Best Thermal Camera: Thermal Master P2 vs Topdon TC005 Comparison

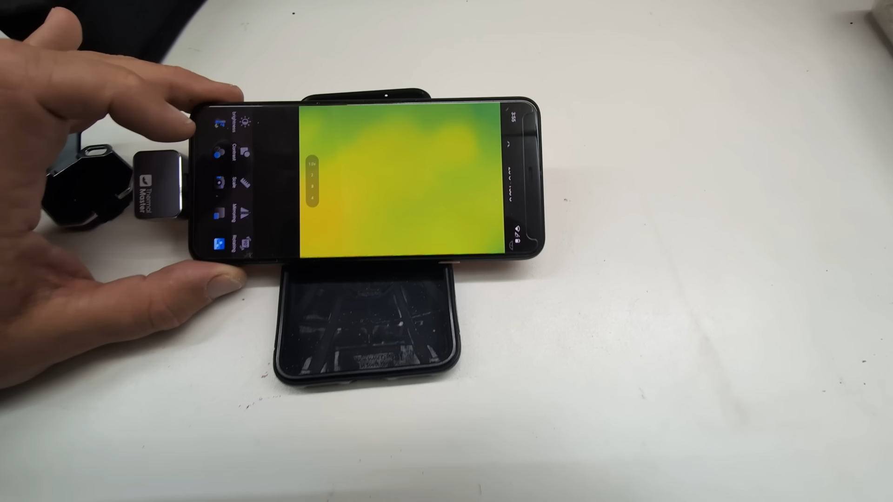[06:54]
to make this look and feel the way you want it to. The other feature that I think is really cool is the zoom feature on this
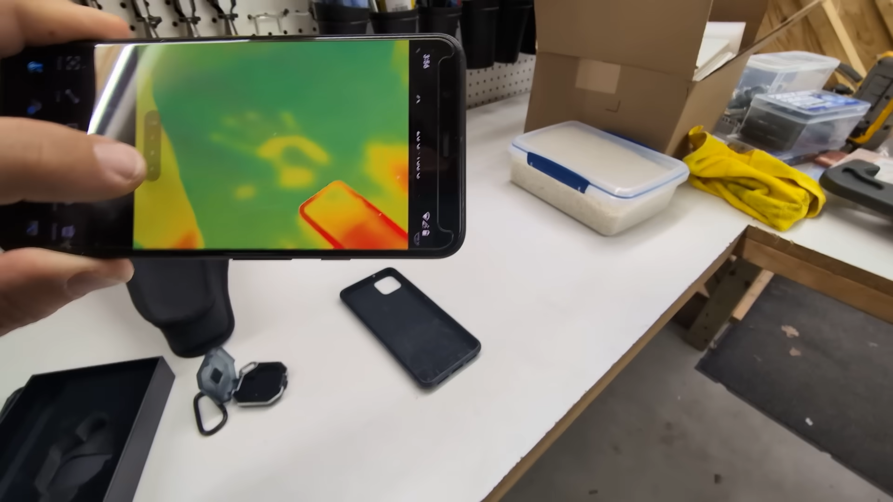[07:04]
is exceptionally good I can't do it with one hand because it's a pinch to zoom but
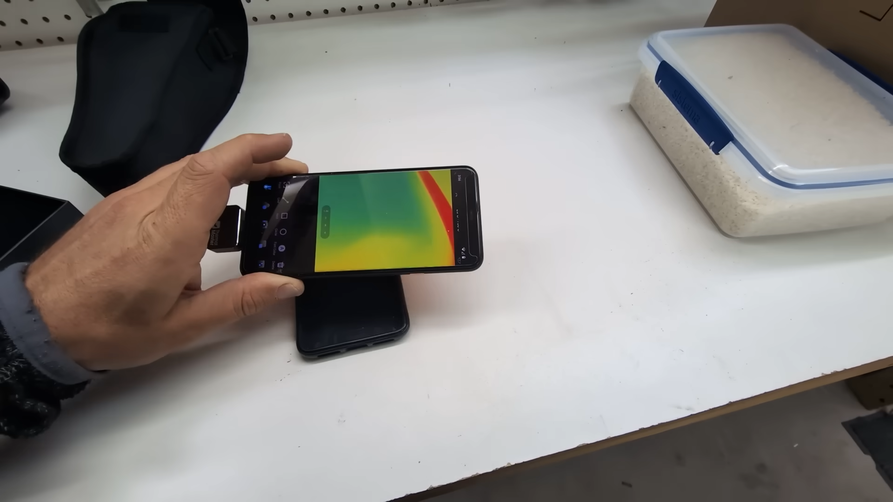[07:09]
you'll be able to see how well you can zoom in.